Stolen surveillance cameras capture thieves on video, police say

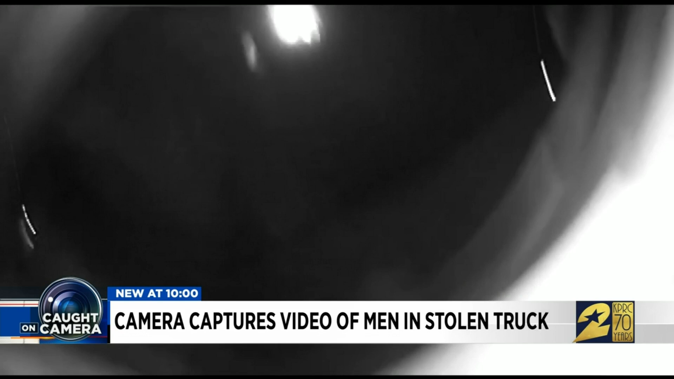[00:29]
A surprised pair caught on camera shortly after a truck was stolen.
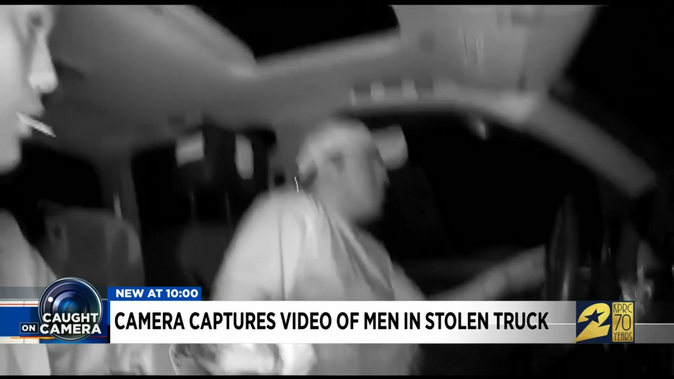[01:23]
only to inadvertently pull out and trigger the camera. He's taking the camera out, and he's kind of like, oh, wow, look, you know, look what we got, but not knowing that the cameras are still active. With the images caught on camera now making the rounds on social media, Wiseman is confident the pair will also soon be caught by police. I'm hopeful that, you know, somebody knows them and something will happen because, you know, you know, you do something wrong, you got to be accountable for it.